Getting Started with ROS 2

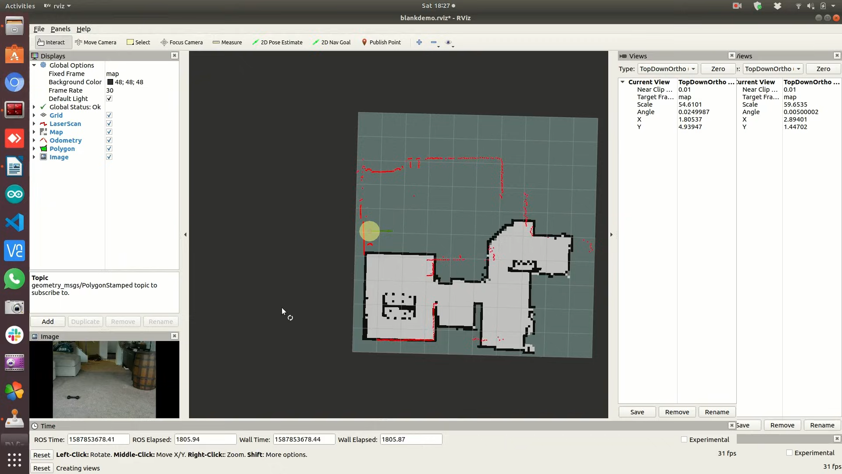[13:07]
Arvis is a tool provided by ROS2 which is incredibly useful. It lets you visualize multiple different types of data.
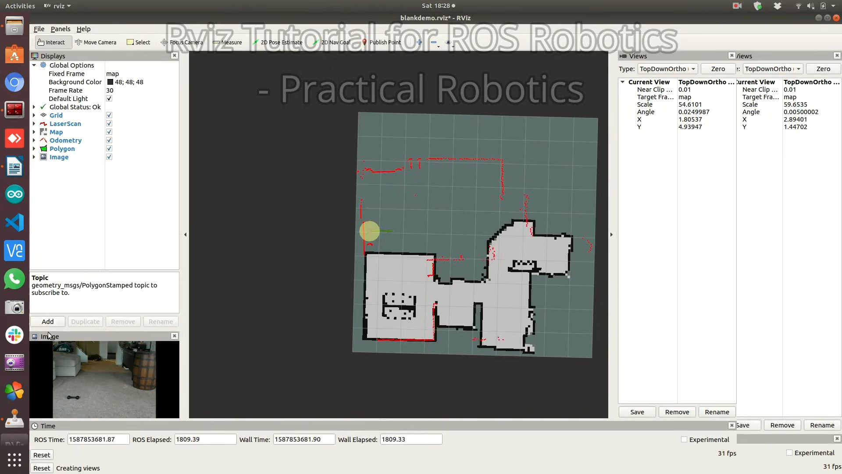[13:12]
You could have range measurements visualized, you can display images captured from cameras,